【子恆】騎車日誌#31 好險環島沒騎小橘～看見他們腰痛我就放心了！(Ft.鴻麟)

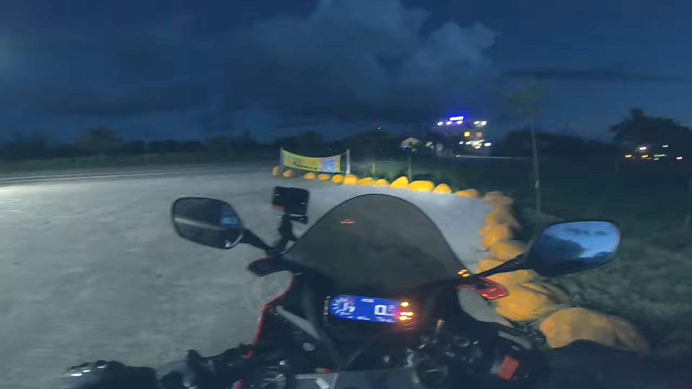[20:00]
到了这间加油站，我并没有加油，因为当时油表还有4格，这表示这台车真的是在4缸车里面算是非常省油啊。那天空从前面的明亮到现在的昏暗，
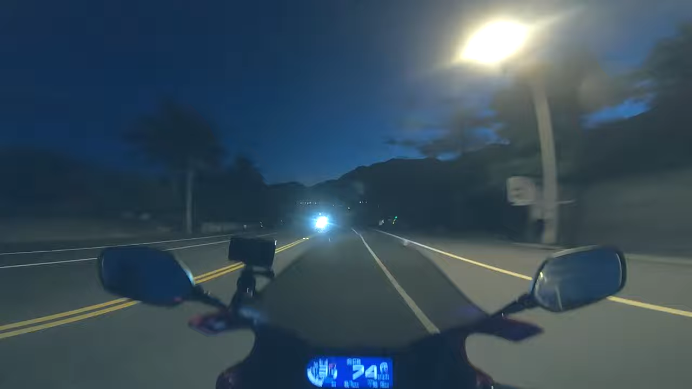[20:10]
虽然民宿的旅程只剩下不到50公里，但这一小段路却是不习惯夜骑的我感到最吃力的一段路。
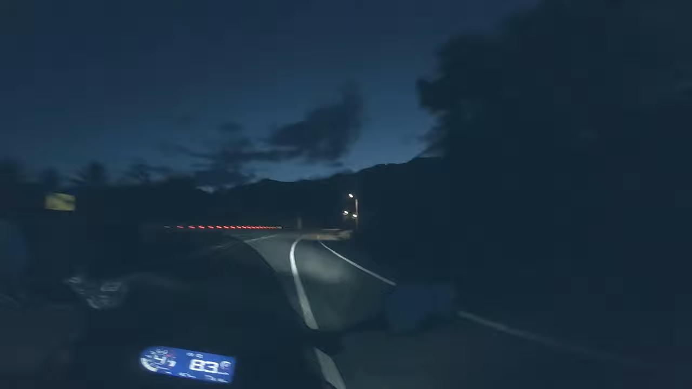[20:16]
尤其这时候又是累积了一整天的疲劳，
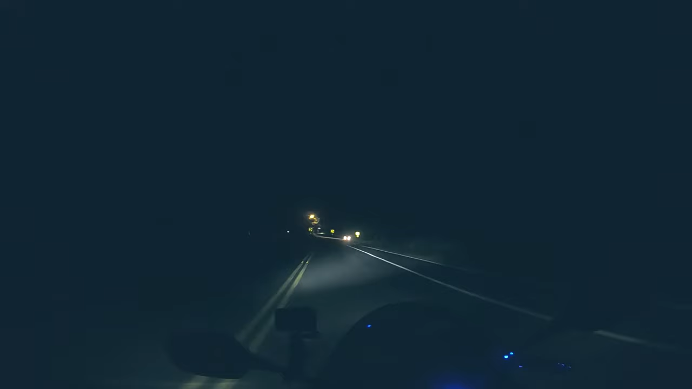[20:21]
所以这时候会感到格外的疲累。
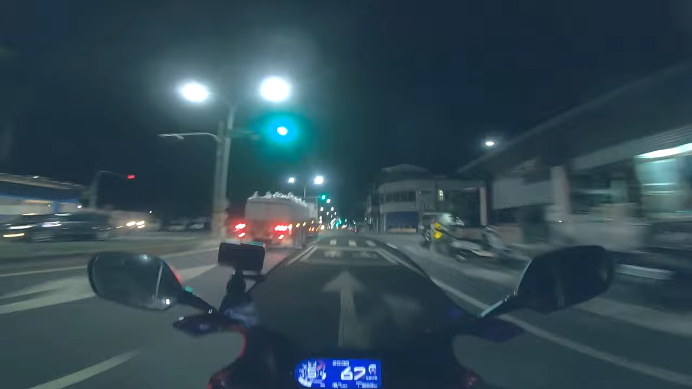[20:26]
看着路上的红绿灯、住宅、商店逐渐的变多，才意识到我们已经来到了市区。